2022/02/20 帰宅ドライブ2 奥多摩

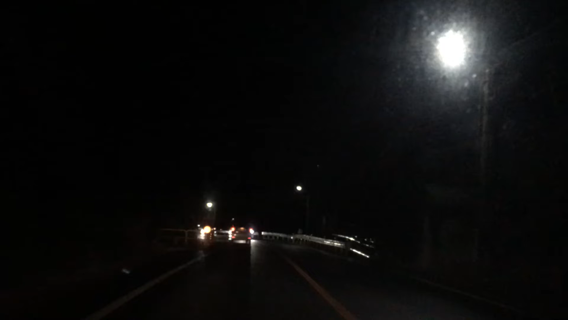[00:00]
今度はみ出てきましたさっきの車だね前の前に行ったさっきのってスクワとかどう?
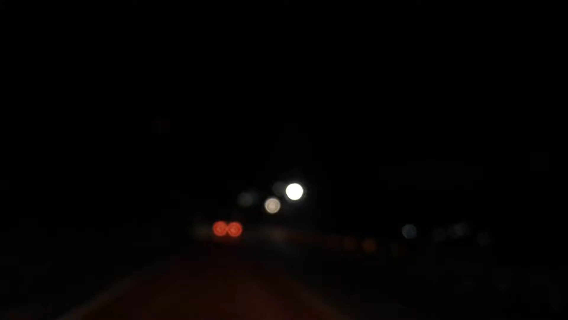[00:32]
そんな感じがしてきた暗すぎてねそんなに暗くしてないムーディーな感じにてしかしてライトが
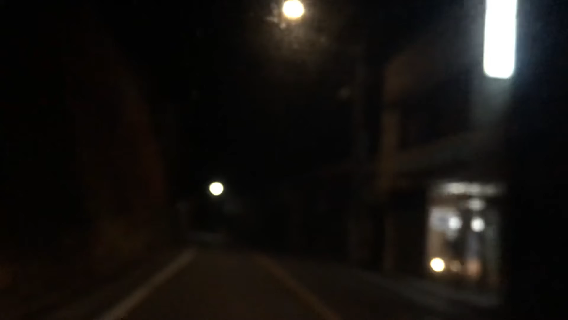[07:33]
一応その女性によく車線変更する時に確かに後ろの方にその車いたの見えてたけどかなり距離があったから大丈夫だと思って車線変更したと言ってるからまあ大体の人はね危ない車線変更する人いないからね普通はねあ、びっくりしたびっくりした超びっくりした人出てきたよこれ何駅だっけ?あ、みなき駅行ったみたけ駅みたけ山の地上?みたけ山ってこの辺だっけ?え、右じゃんあ、そっかうん何て言うの